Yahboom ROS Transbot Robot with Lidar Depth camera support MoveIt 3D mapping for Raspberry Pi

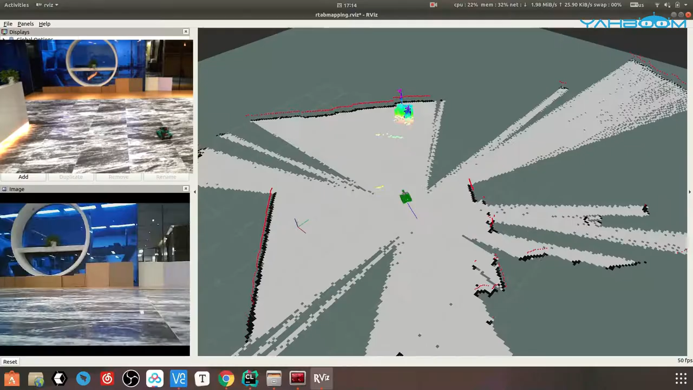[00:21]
According to the data detected by LiDAR and depth camera,
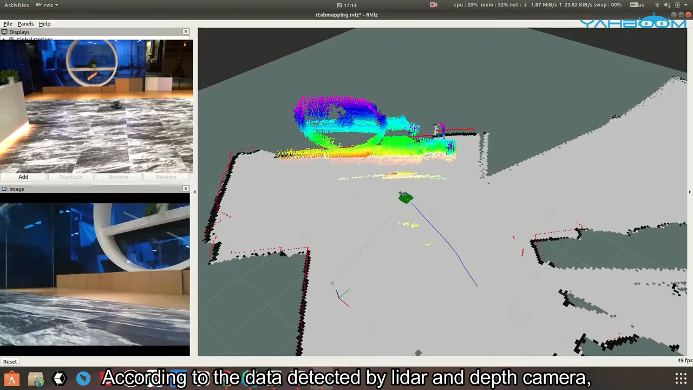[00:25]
we can make Transbot easily complete 3D visual mapping navigation based on RS.
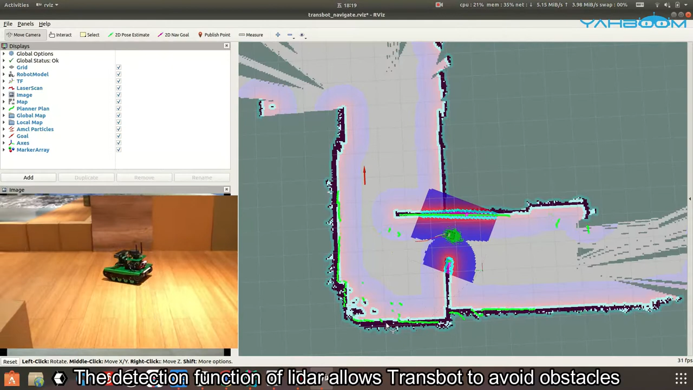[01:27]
The detection function of LiDAR allows Transbot to avoid obstacles. Object tracking. LiDAR guard.
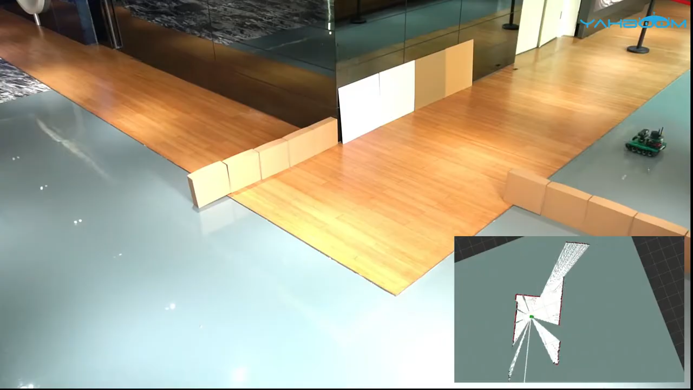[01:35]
Without depth camera, the LiDAR can achieve 2D mapping navigation.
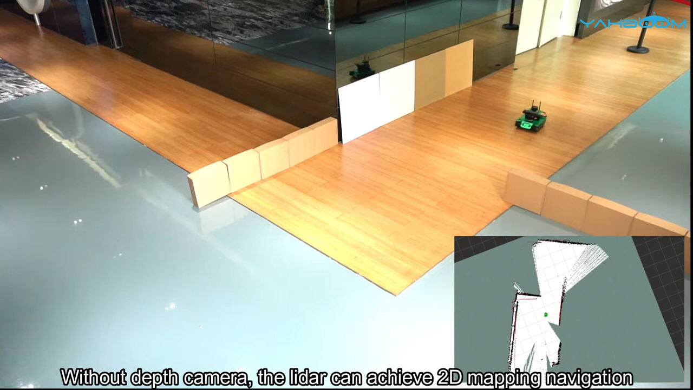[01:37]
And we provide for algorithms.
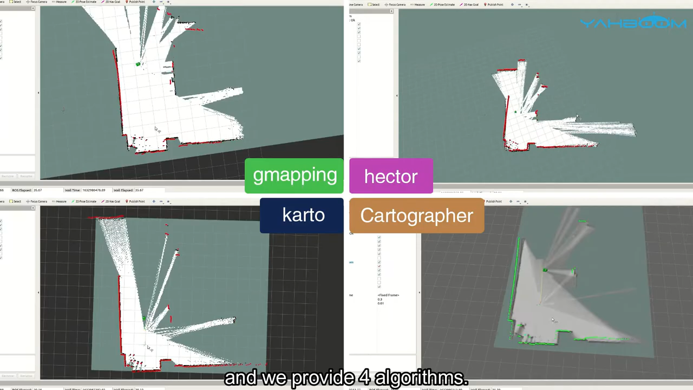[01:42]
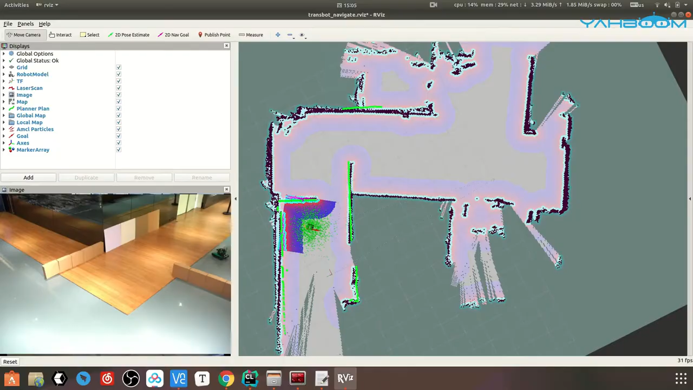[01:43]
In addition, based on the LiDAR, Transbot can also achieve single point navigation.
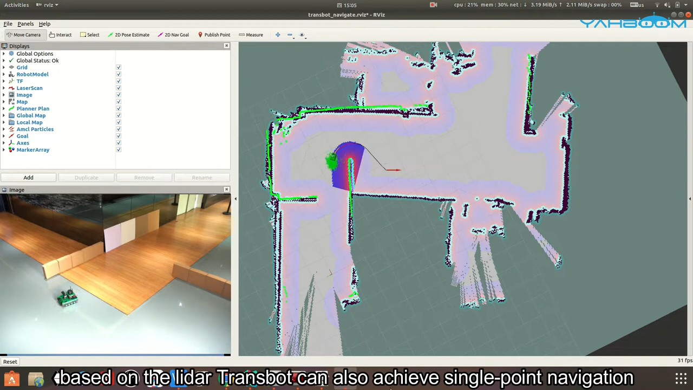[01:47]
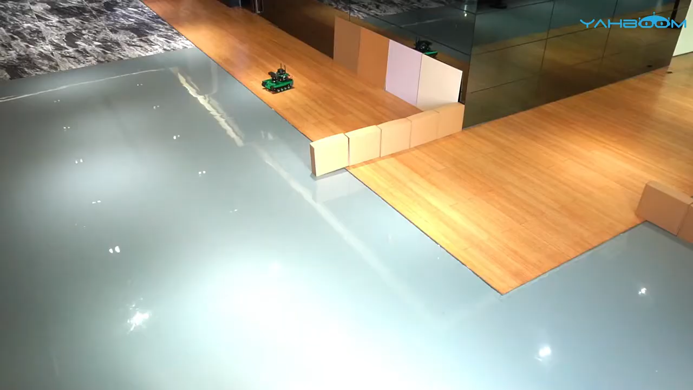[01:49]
We can also set some different points on map in the Rifts tool of the RS system.
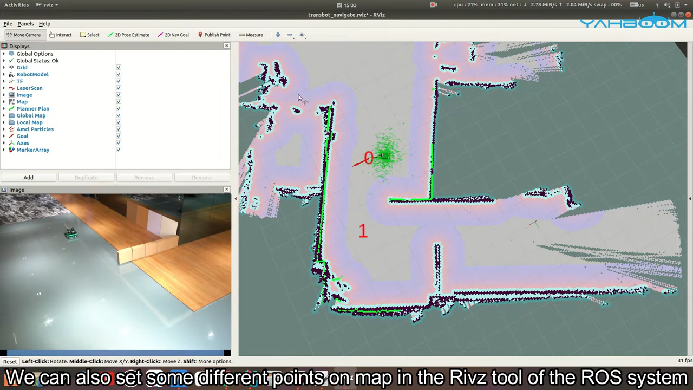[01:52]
After turning on the LiDAR multi-point navigation function,
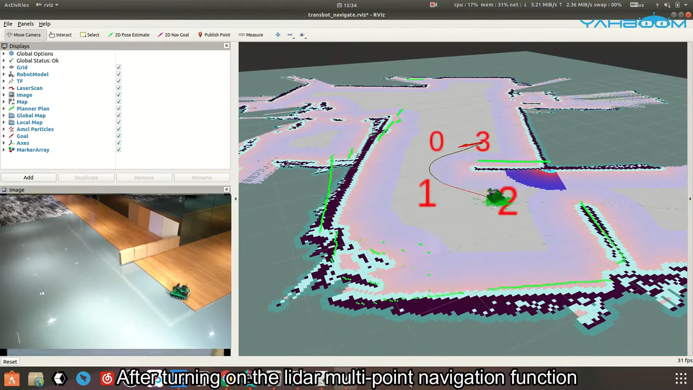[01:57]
the robot will automatically walk to the corresponding location, according to the route that has been set.